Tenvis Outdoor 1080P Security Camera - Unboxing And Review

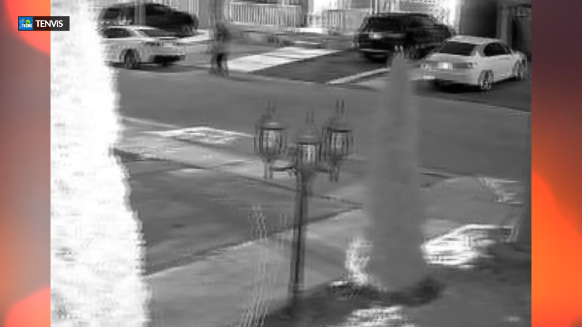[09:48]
it also going to pick it up before it even hits near to you. And then you have these three little lines that I'm going to put a little arrow.